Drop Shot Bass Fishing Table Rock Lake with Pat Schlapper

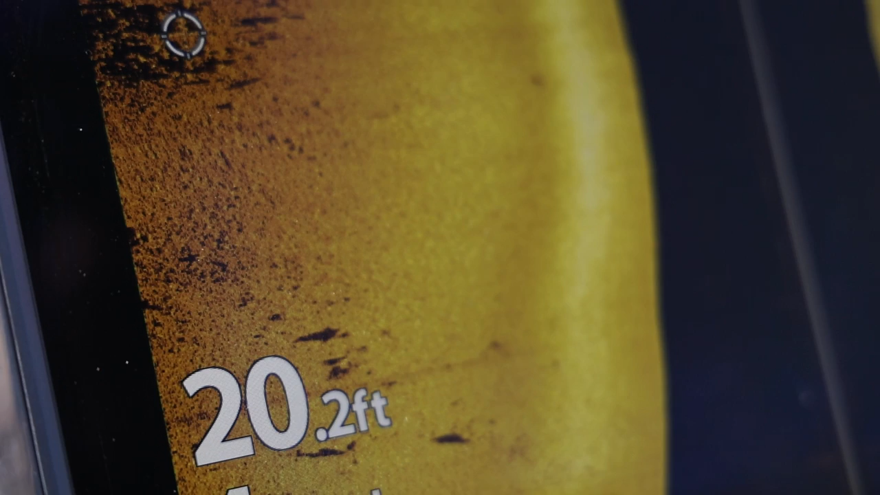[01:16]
On screen: depth 20.2 ft
and then we're hopefully gonna be able to live scope them.
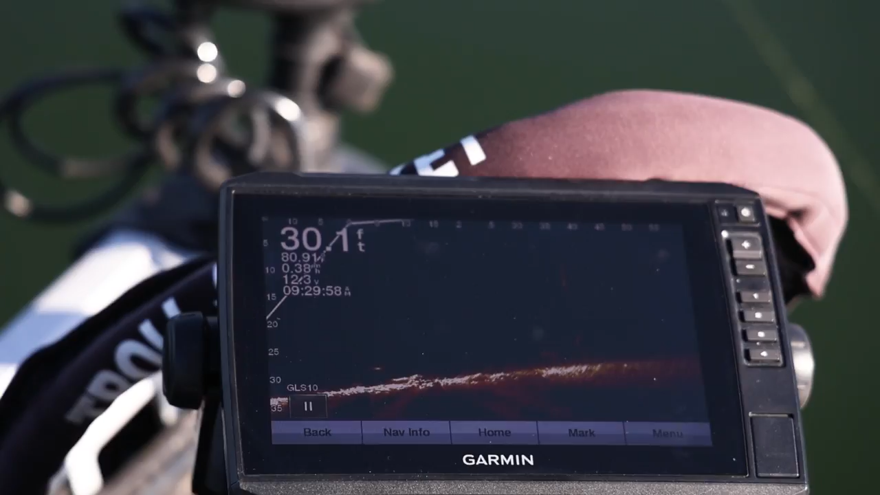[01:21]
On screen: depth 30.1 ft
We're just gonna be able to chase them around and not be blind fishing. So that's kind of the goal,
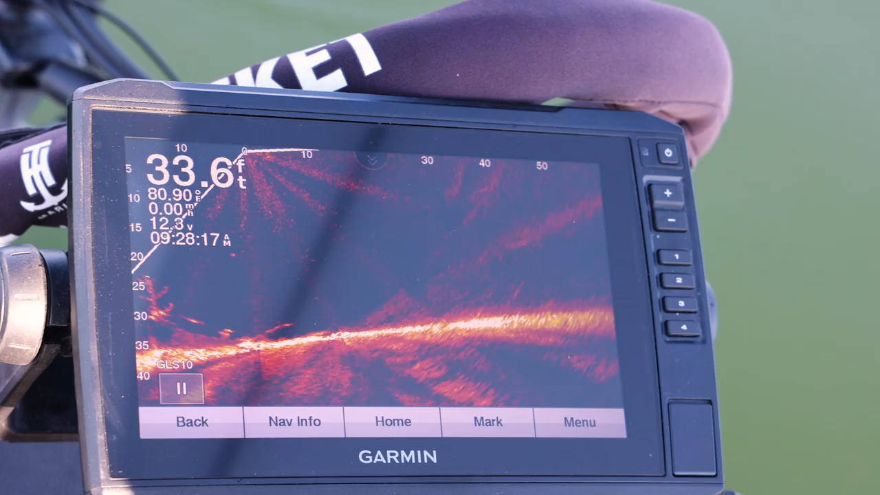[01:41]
On screen: depth 33.6 ft
There's a bunch of them right there.
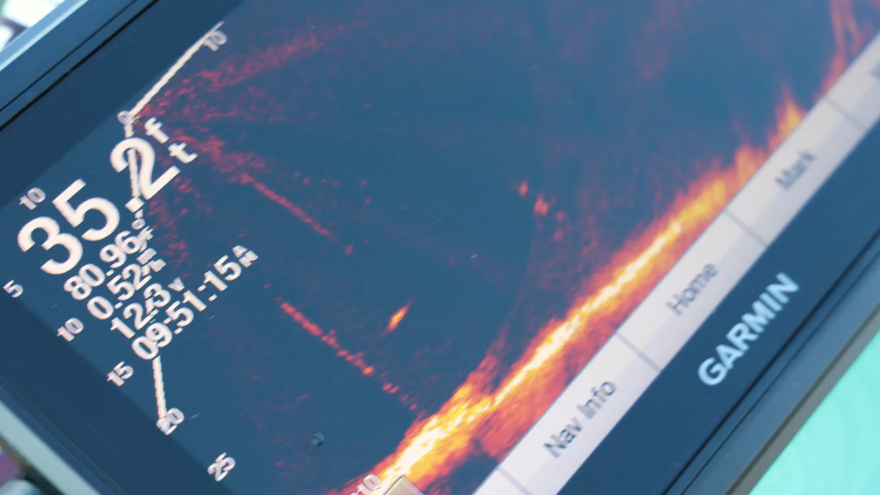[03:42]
On screen: depth 35.2 ft
That one swim out of the tree.
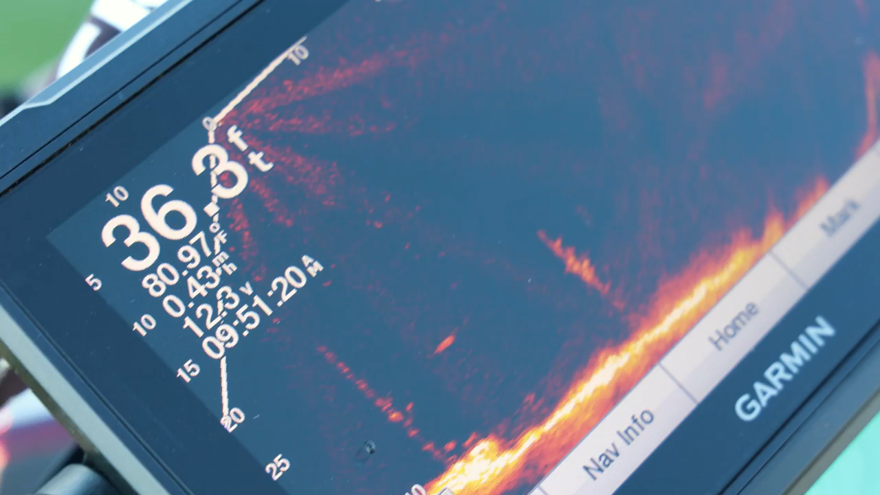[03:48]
On screen: depth 36.3 ft
I came and looked at it. Yeah, they just, that's... Oh, second one. Go in when it comes.
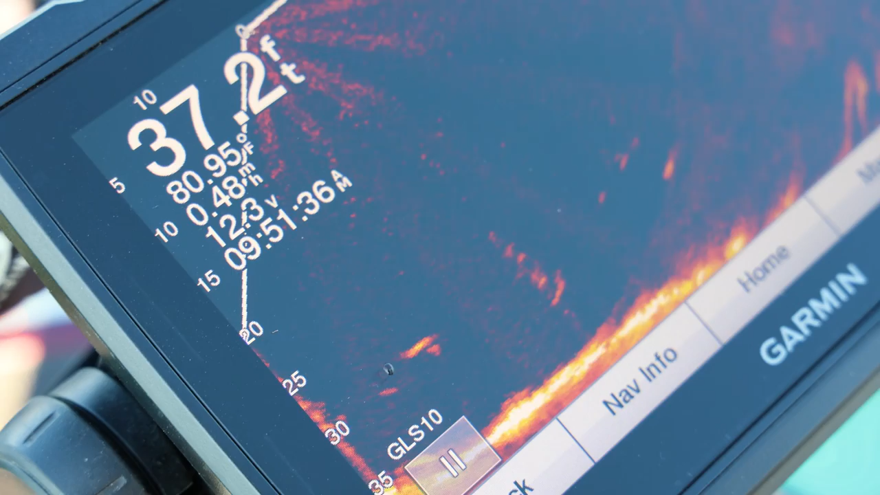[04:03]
On screen: depth 37.2 ft, water 80.95°F, speed 0.48 mph
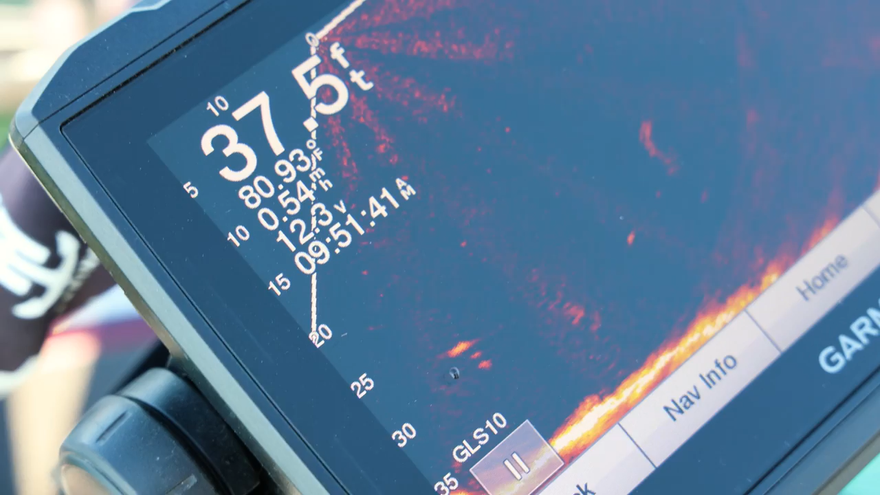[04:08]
On screen: depth 37.5 ft, water 80.93°F, speed 0.54 mph
Yeah, I just swam up to it, looked at it.
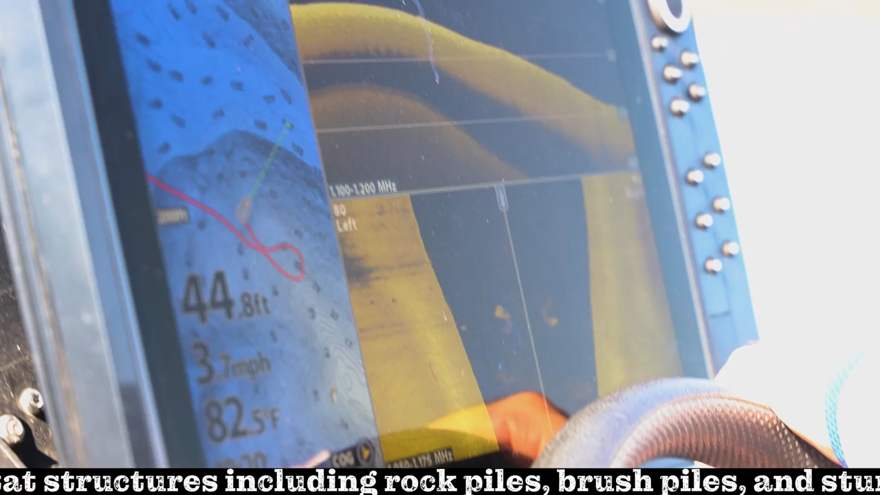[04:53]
On screen: depth 44.8 ft, speed 3.7 mph
Well, let's just scan. I just want to put that live scope down and just kind of run up this point.